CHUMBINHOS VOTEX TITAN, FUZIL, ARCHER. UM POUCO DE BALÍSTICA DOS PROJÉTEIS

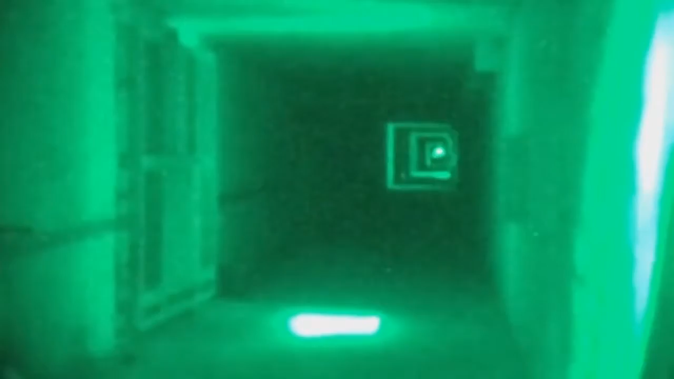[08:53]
Ele traça uma linha de luz ao longo do seu percurso. Projéteis esfumaçantes, que dispersam fumaça enquanto são disparados, também são projéteis lúdicos.